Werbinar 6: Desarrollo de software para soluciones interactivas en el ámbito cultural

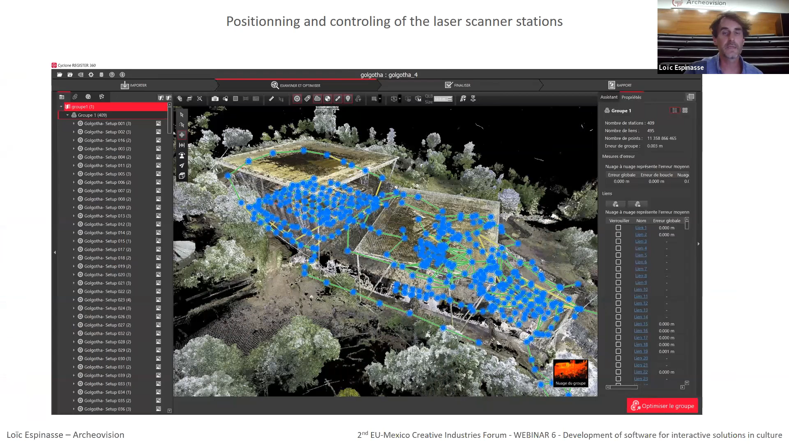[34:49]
and they will be used as an extremely precise metric base for the 3D model. The wall site, interior and exterior, is realized. The point cloud of the model is about 20 billion points. The photo now are digitally developed and processed to start a photogrammetric alignment. This data completes the scan by providing very accurate colorimetric information, as well as it allows the digitization to be for inaccessible areas thanks to the drone.
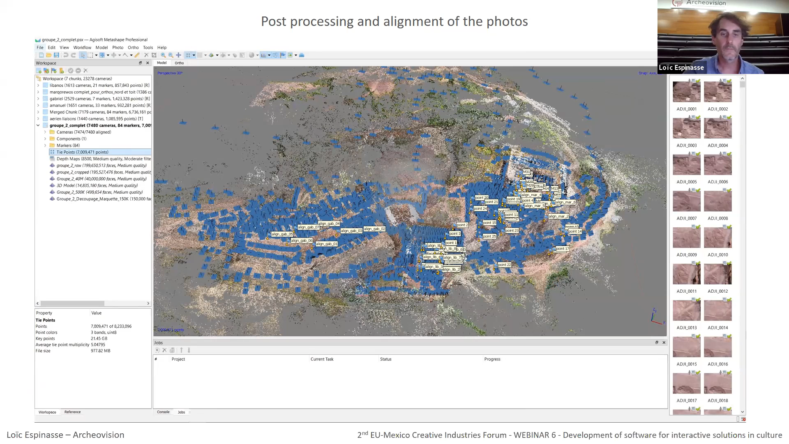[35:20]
With these two different kinds of data, we finally have a very precise model geometrically,
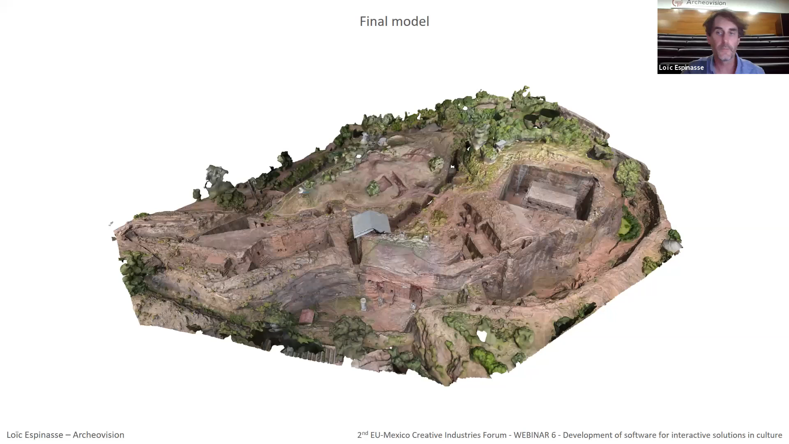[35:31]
but also very resolved in terms of colors. For that, we use a different kind of software, commercial software, as a Cyclone from Leica, Recap, Photoscan, but also we developed some tools internally to help us to solve problematic elements.
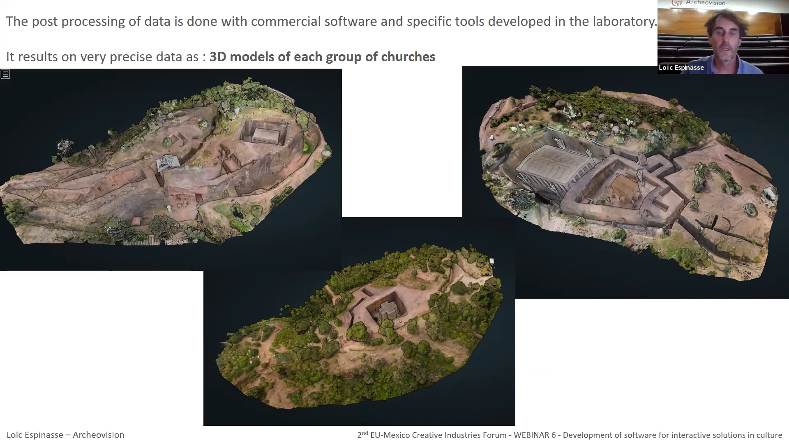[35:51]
With this methodology, we have obtained different kinds of models, one for each group of churches with their environment,
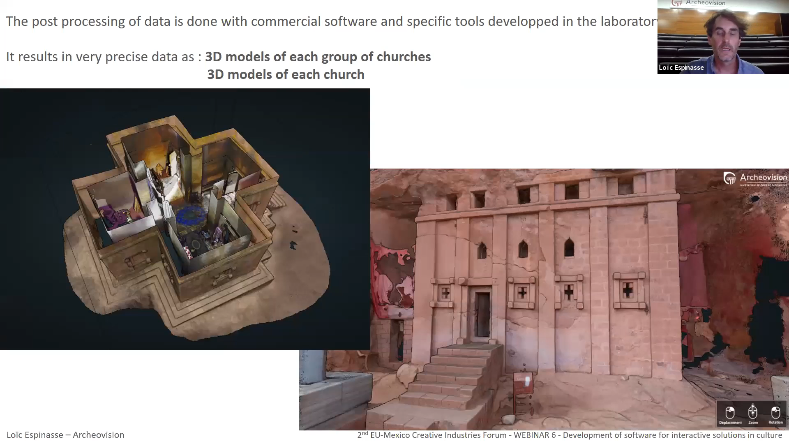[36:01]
and the exterior and interior of each church. From this 3D data, we are now able to provide information to the different specialists in charge of the study and conservation of the site. It could be archaeologist, architect, and we can provide data as ortho images with very high resolution.